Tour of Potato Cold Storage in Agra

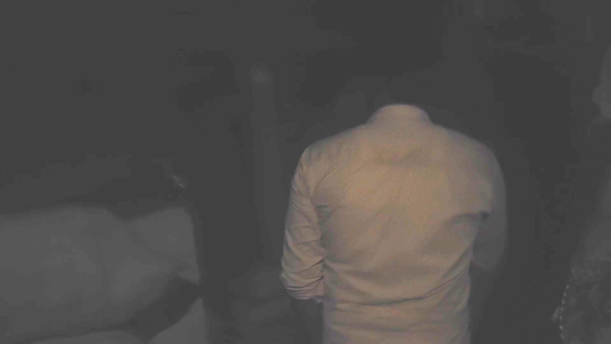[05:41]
चैम्बर काफ़ी बड़े हैं अंदर तक, देखिए अंधेरा अंधेरा ही है आप देखा जाए तो।